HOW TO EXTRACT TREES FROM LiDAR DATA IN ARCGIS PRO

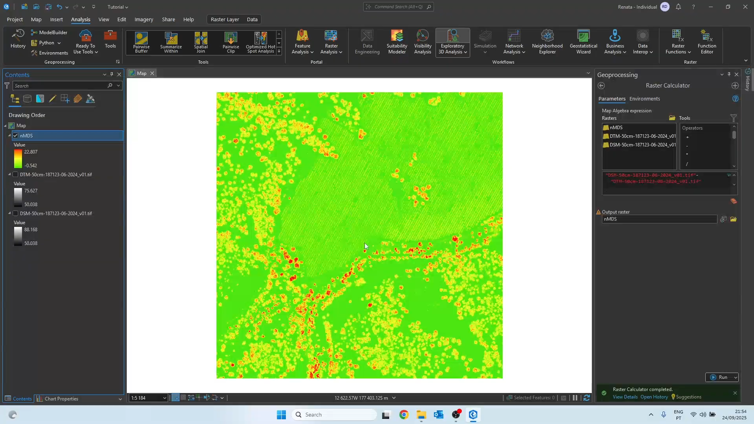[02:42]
Okay, so here we already see the tree tops. It is also important to highlight our study area.
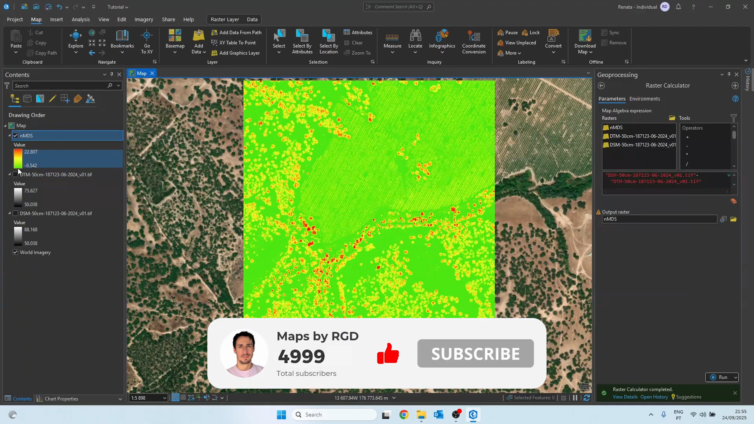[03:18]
The next step is to use the focal statistics tool. This tool allows us to analyze neighborhoods of cells, and calculate the maximum value in each neighborhood. This helps us identify the maximum canopy height of each tree. We start by selecting our NDSM as the input raster, and we define the output as FS5,
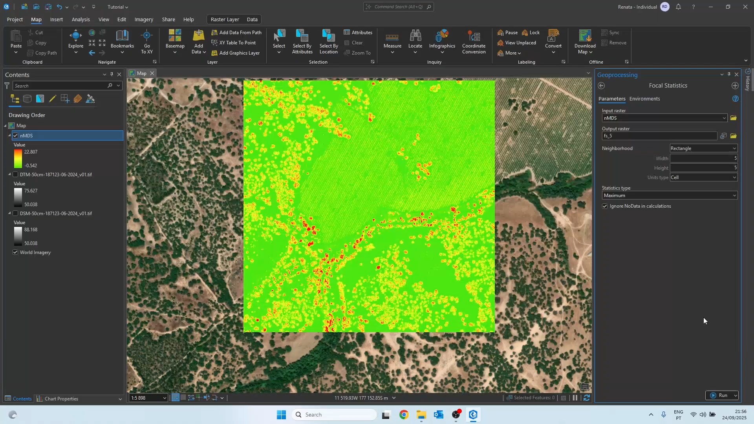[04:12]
and the statistics type needs to be maximum, because we are interested in the highest value in each tree canopy. Let's click run. We need to repeat this operation multiple times, with different neighborhood sizes, because the chosen neighborhood has a strong impact on the final result.